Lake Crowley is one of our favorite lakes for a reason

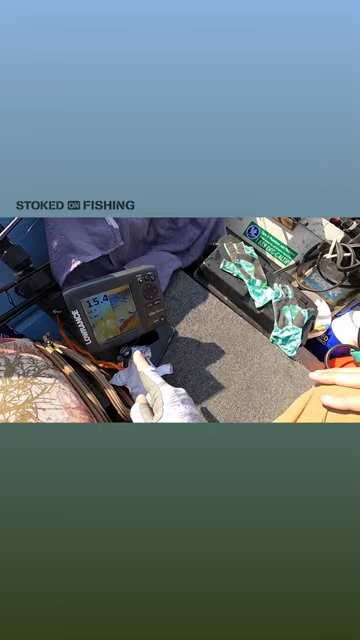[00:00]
Let's see what's going on here some big fish on this edge right when it cuts. That's what we're fishing